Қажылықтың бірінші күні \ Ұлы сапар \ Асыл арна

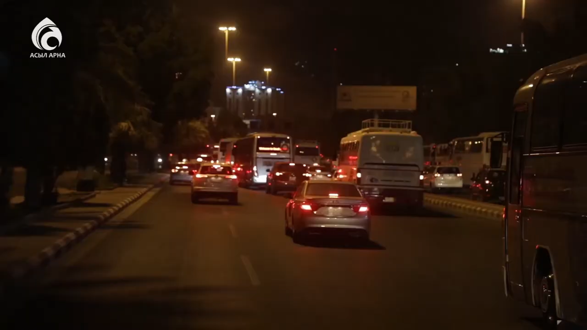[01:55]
Екаралық жол қысқа болған мен, көлік тұғындарының көптегінен біраз уақытымызды жолда өткіздік.